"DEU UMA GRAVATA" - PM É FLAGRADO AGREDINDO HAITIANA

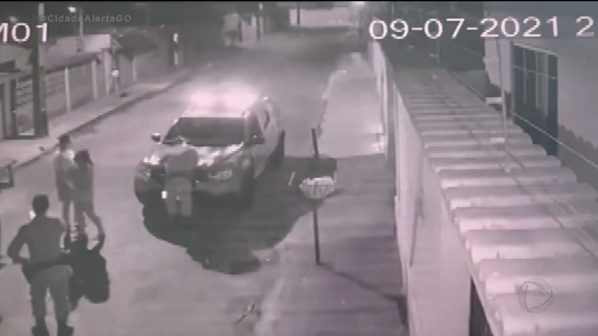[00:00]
Câmeras de segurança registraram toda a ação. Por volta das 9h40 da noite, uma vizinha teria acionado a polícia militar para reclamar do som alto na casa da família de haitianos.
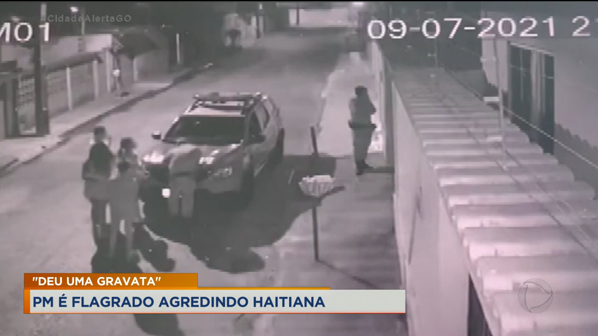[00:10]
É possível ver os policiais conversando com várias pessoas.